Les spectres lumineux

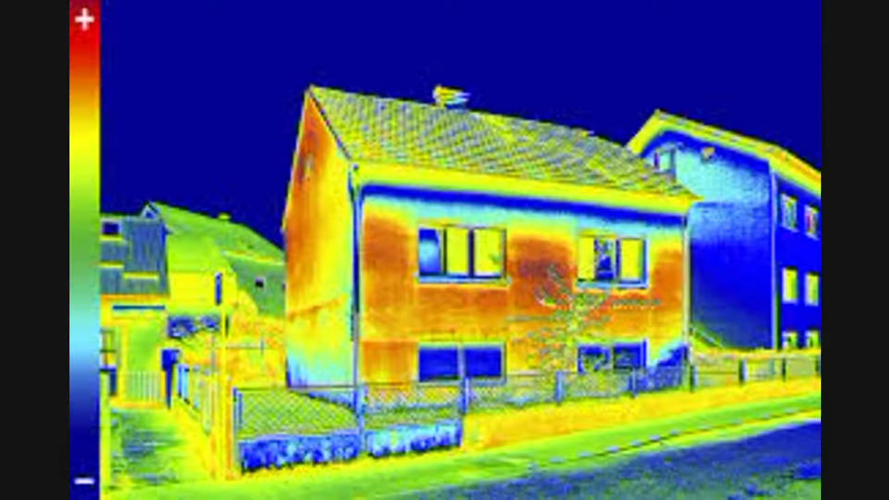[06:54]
Je ne peux pas les voir, mais il émet des infrarouges pour se débarrasser d'une chaleur pendant un corps à 20 degrés. Si je garde ma caméra thermique braquée dessus et que je commence à chauffer mon clou, il va monter en température 30, 35, 40 degrés. Et je vais voir que sur ma caméra thermique, eh bien, il change de couleur.